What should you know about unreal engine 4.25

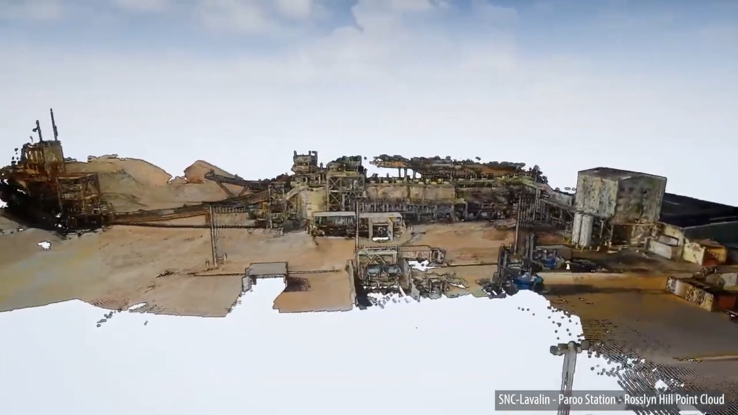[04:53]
What it basically is, is scanning real world with a laser.
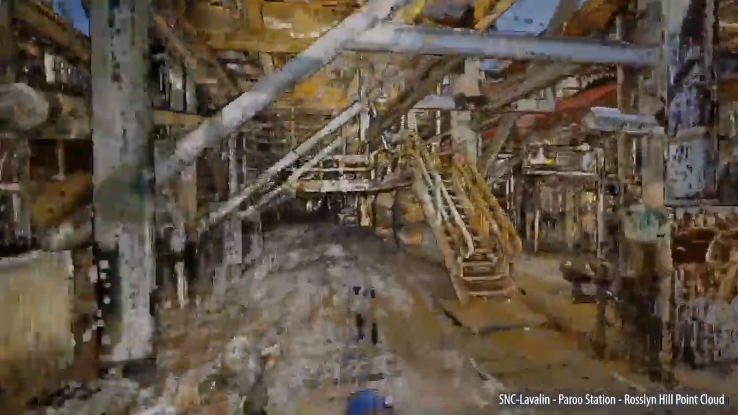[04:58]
As I understand it, they should just set a laser, scan everything, and you have real world location ready to be imported in Unreal Engine.
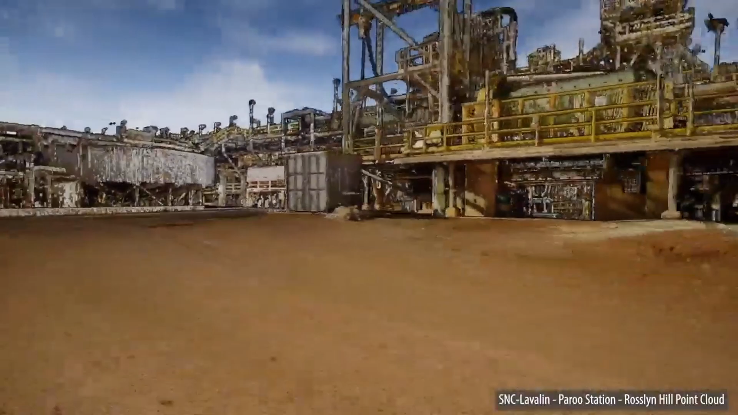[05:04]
Interestingly enough, it should be very performance light, which makes it good candidate for VR on mobile preview.